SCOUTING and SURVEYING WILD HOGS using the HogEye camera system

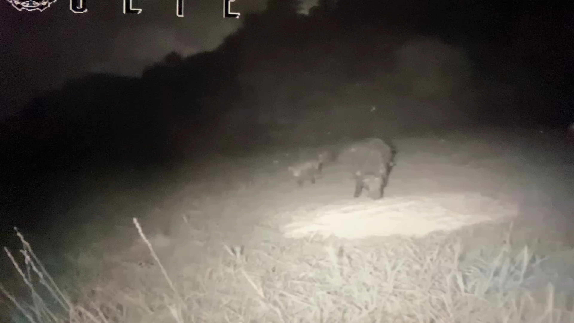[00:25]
they're really carrying on get so I'm sorry I keep watching the screen where I should be watching how I'm holding the
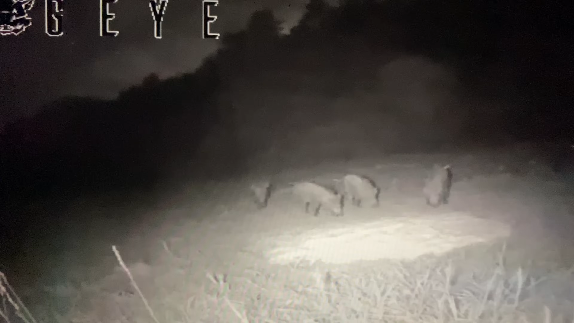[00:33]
camera but as you can see oh several pigs come in they go out this it was really they're all laying there just a minute ago but this is how they do and this is how I learn how to trap pigs or how I'm going to end up trapping pigs when it once I put the trap up I didn't get the trap up today I got out there and got everything and then I had to leave early so I didn't get the trap up today but I've been watching these hauls for a couple days kind of seeing how many is in the group or
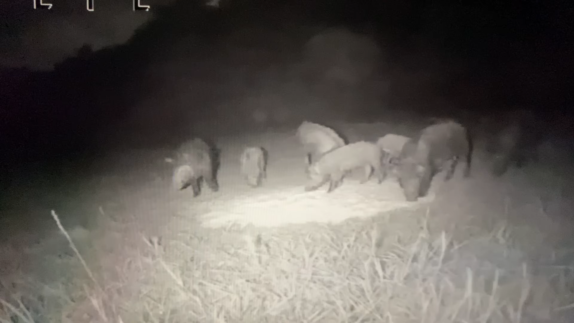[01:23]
when you go trying to trap you know your feed needs to be centered and what happens is these hogs got to kind of learn to be shoulder-to-shoulder eating you know in life in the wild or where you want to call it they're always scavenging for the food they want to be able to get the bite they want to be able to be the one to eat so they're always competitive one another always pushing one another around so they got to kind of learn oh how to eat side by side kind of like in a buffet line
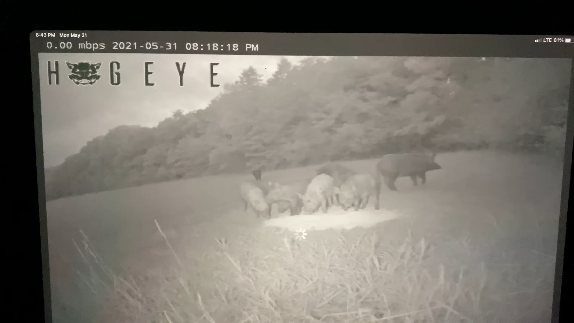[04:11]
so you can see they kind of come in at 818 and they're still eating it what 842 I think we said she says there's like a really black hole right there in the back really dark looking hole but anyway so we'll go to camera and then we'll hit the play button again and see how it goes if it comes back up and what might have happened was uh I